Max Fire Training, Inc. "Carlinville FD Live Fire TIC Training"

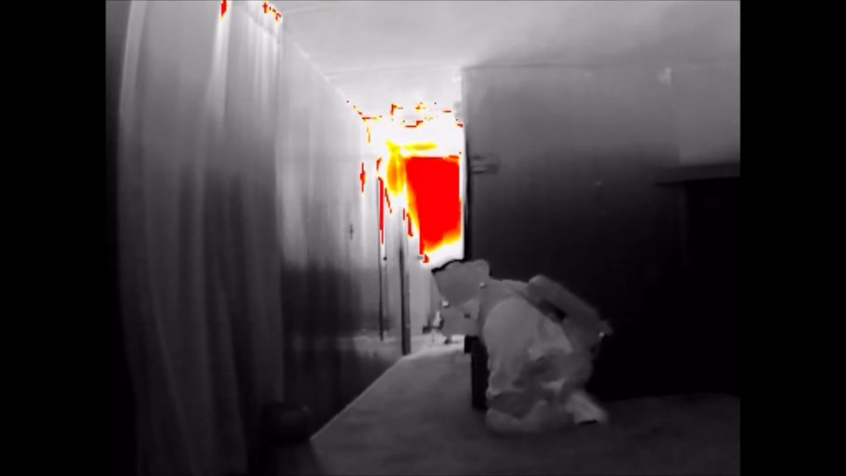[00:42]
pretty cool. I just got black and white.
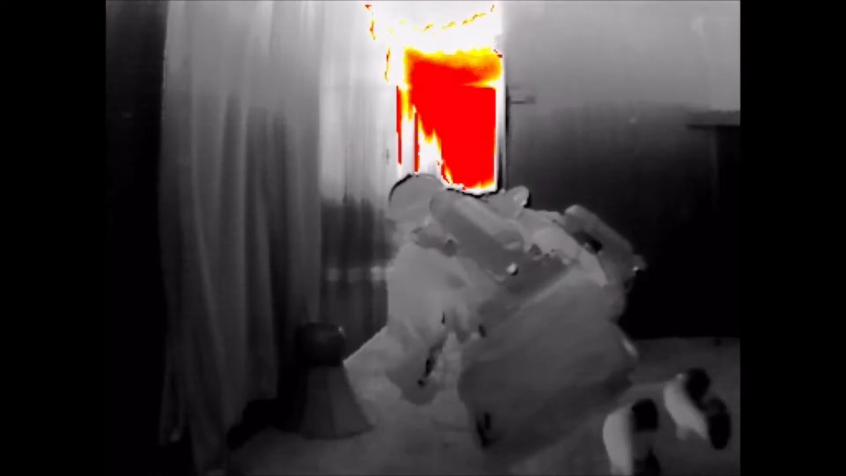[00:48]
Well, you're not over that 300 degrees yet. Okay.
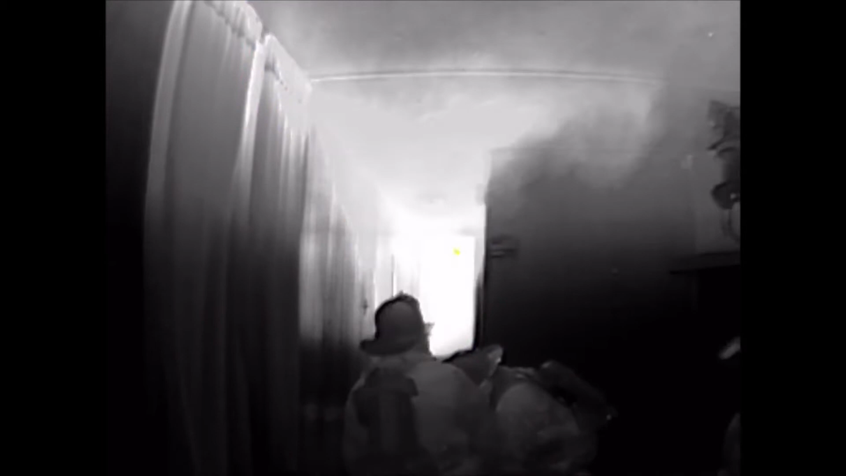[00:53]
Holy cow, it went from 3 to 5 in a hurry.